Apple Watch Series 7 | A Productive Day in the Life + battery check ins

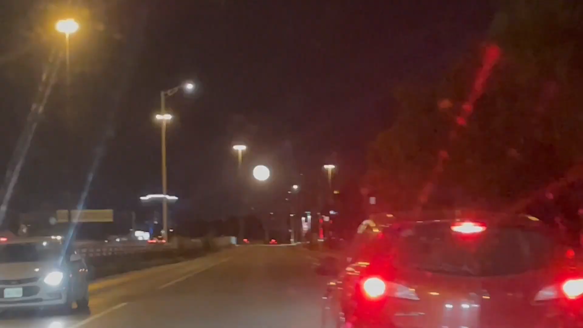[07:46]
way back there was a supermoon and it was huge i tried to get good footage but i really